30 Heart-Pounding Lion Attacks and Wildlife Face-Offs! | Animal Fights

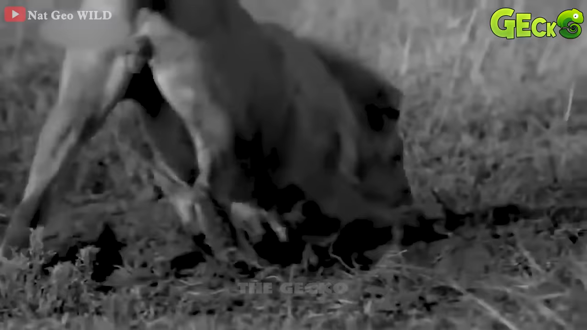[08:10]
The hyenas stood motionless, watching their cubs being taken away by the lions.